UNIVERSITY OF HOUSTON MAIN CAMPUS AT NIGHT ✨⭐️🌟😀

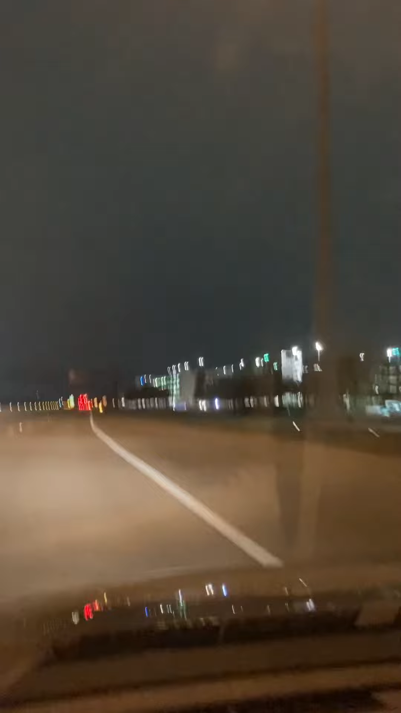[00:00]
In a quarter mile, turn right onto University Drive.
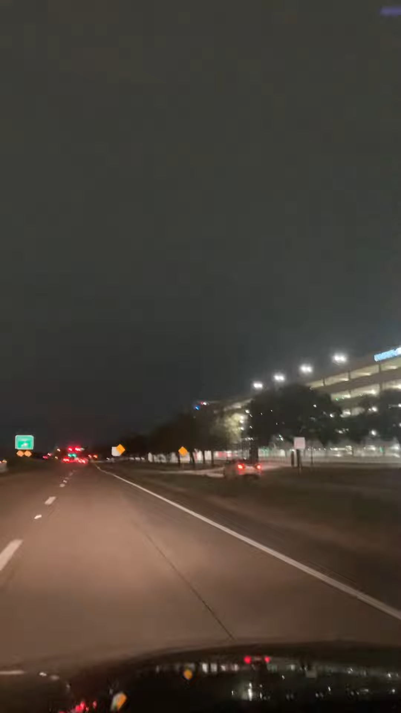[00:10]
University of Houston campus at nighttime. Turn right onto University Drive.